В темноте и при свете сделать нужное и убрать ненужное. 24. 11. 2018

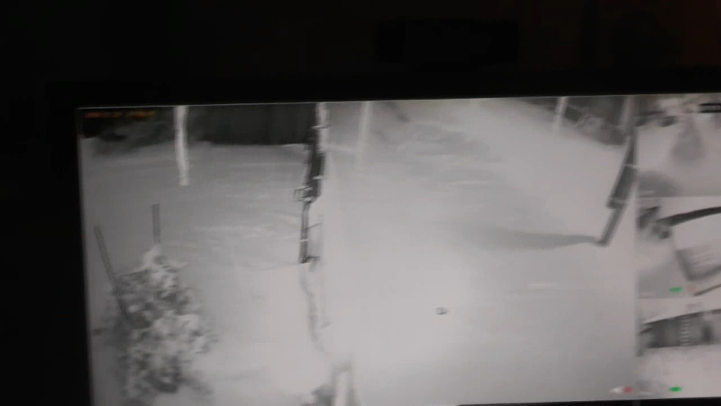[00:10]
Игнать Иванович вышел на прогулку. Вот он идет, уже подходит. К воротам подошел он.